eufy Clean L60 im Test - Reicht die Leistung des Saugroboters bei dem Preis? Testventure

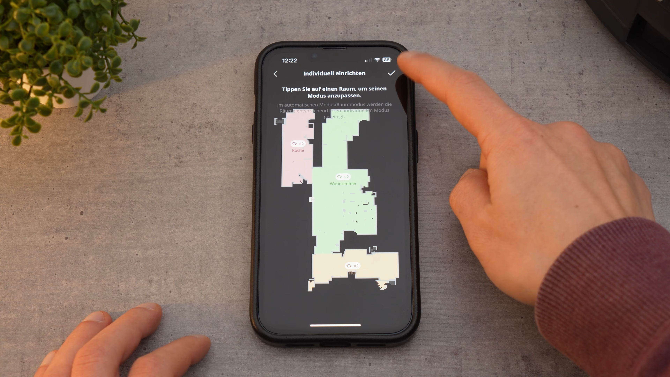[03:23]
Möchten wir die eingestellte Reinigung nun starten, lassen wir mit dich automatisch ausgewählt. Darüber hinaus können auch einzelne Räume oder auch Bereiche gesaugt werden.
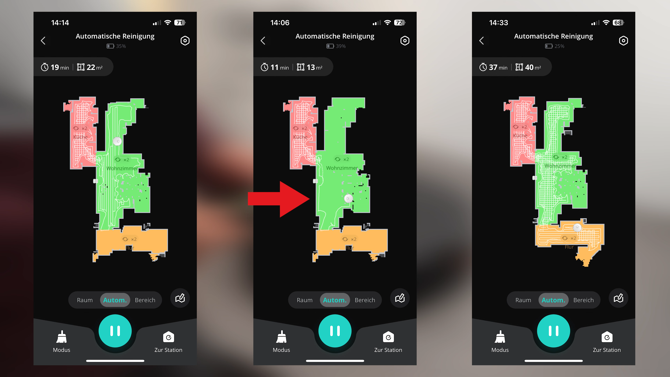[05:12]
Leider hält er bei seiner gitterartigen Reinigung immer etwas Abstand zu den Rändern.